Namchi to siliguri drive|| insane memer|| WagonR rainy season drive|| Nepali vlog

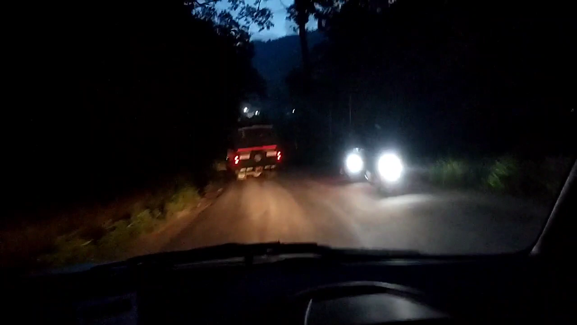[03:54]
सो गाइस, हामी अलिक त्यहाँनिर मल्लीमा खाना खानु रोकेको थियो, त्यो खाना खाएर निक्लिँदाखेरि चाहिँ अलिक अँधेरो नै भइगएछ। अँधेरो भन्दा पनि 6:06 गएछ अहिले चाहिँ।
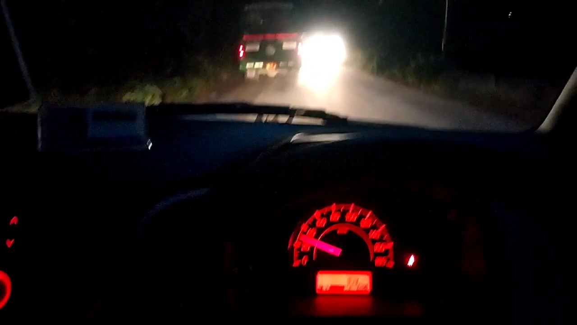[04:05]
सो अब भ्यूहरू त राम्रो पाउँदैन होला।
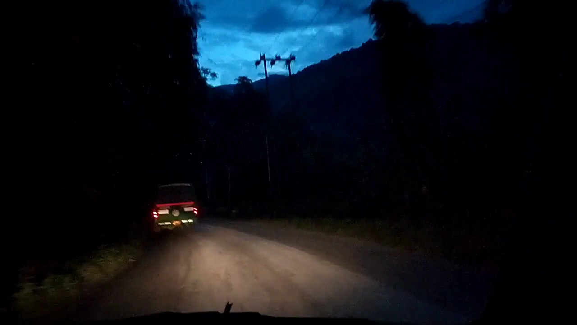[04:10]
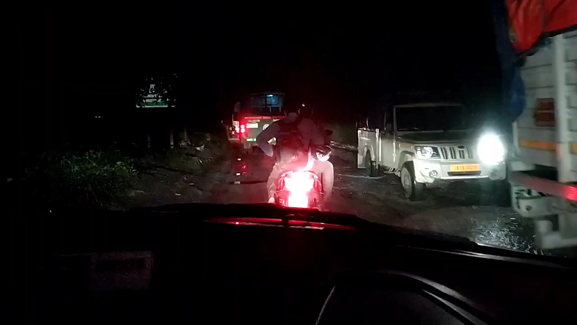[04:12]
सिलगढी जाँदाखेरिको हाइवेमा सबैभन्दा डरलाग्दो जाम चाहिँ अहिले चाहिँ यहीँनिर हो, 29 माइलमा। यहाँनिर खोइ अरू त 6 घन्टा 7 घन्टा 8 घन्टासम्म जाममा बस्नु परेको छ अरे। त्यो मेन
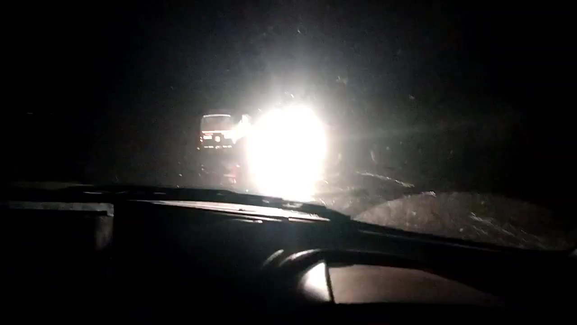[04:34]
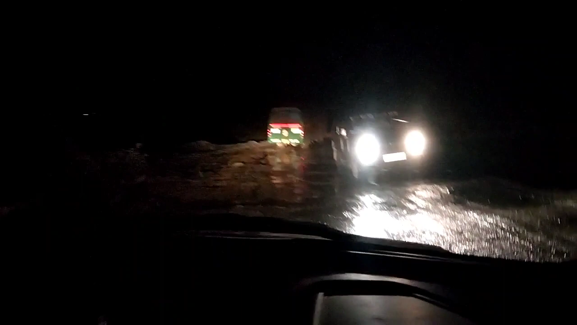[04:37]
जाम भएको जाम हुने जग्गा चाहिँ क्रस भयो, धन्न 5 to 10 मिनट्स मात्रै लाग्यो त्यहाँनिर।